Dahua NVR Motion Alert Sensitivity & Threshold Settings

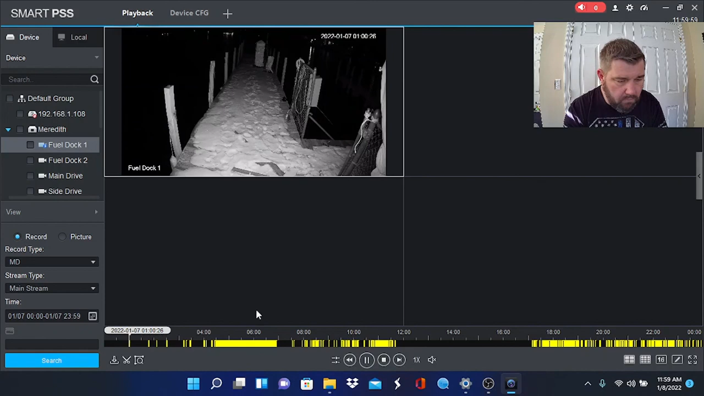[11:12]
and as you can see you can forward to each of the of the motion alerts okay so we can drag this guy over to this motion alert and we can play that event okay just like so perfect hopefully you enjoyed the video uh we'll see you in the field